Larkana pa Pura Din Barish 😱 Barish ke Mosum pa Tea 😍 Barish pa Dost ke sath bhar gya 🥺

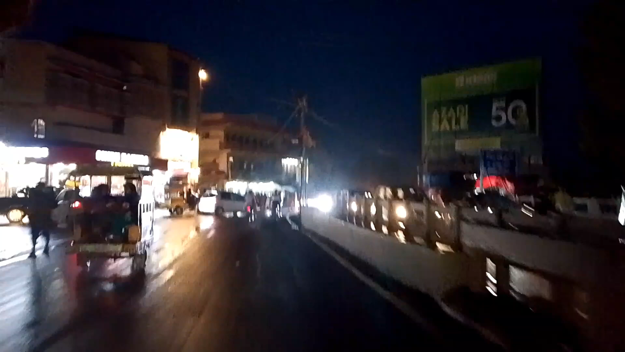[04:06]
پورا یہ دیکھ سکتے ہیں یہ پہل کریم بیکری ہے یہاں پر tiefexy بھی جاں میں لیکن ڈائٹ نہیں ہے نام برپ ساتھ کے وجه سے اس یہ تانا
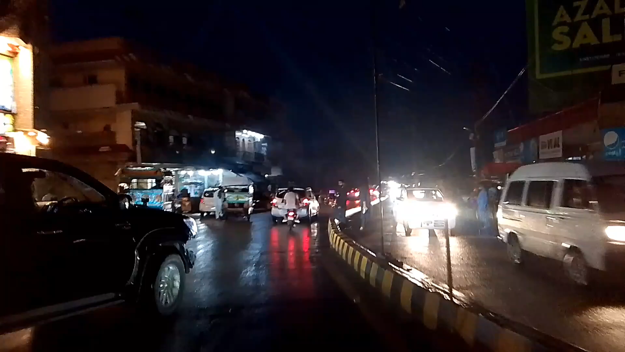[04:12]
کھلیر نا نہیں ہو رہا ہے رات بھی ہو چکے ہیں تو یہ آپ جے دیکھو
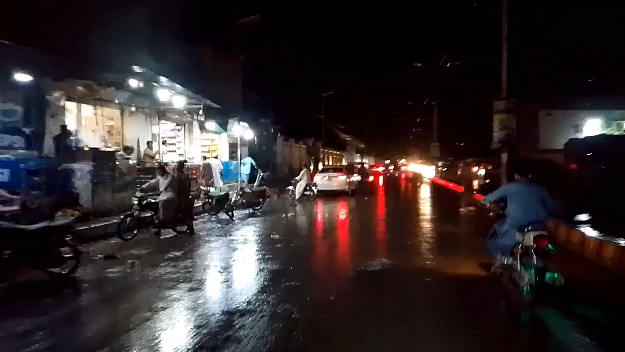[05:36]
گائیز ہم شہر پر پہنچ گئے ہوئے ہیں یہ سارا شہر ہے یہاں پر بھی لائٹ نہیں ہے نصیب یہ غراب ہے یہ لڑکانہ کا تو یہ آگے جا رہے ہیں سارا لائٹ خراب
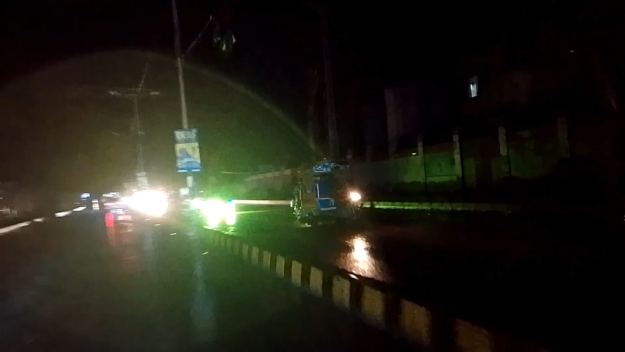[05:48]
ہو گیا ہے لڑکانہ کا یہی حال ہے بھائی یہاں پر برسات جیسے ہی آگیا ہے نا سمجھو لائٹ ہی گیا یہاں پر یہ حال ہوتا ہے
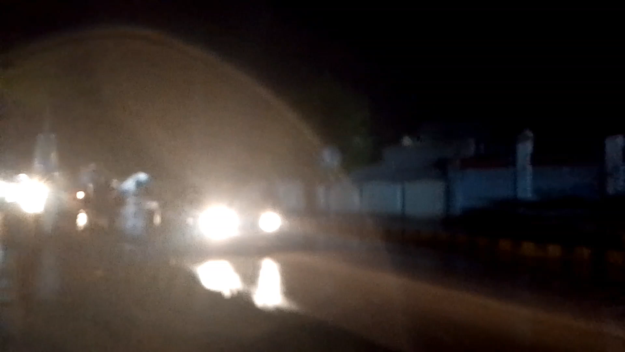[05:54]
آگے ہم جا رہے ہیں پہلے ہم پیٹرو پمپ